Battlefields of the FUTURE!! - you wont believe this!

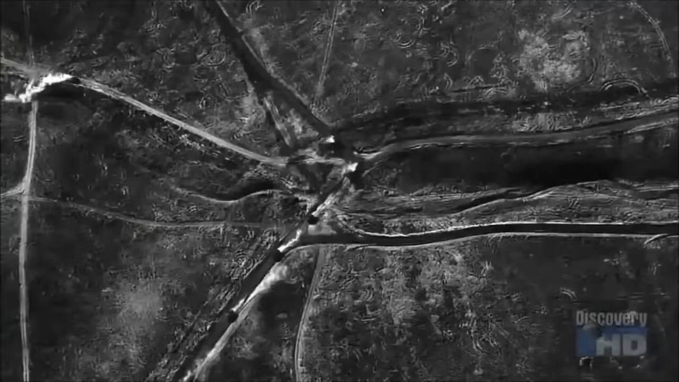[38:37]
near-real-time video surveillance over an area the size of Illinois. The Predator and Global Hawk gave us an up-close view, which is something you can't get from a national asset, which would be a satellite type of thing.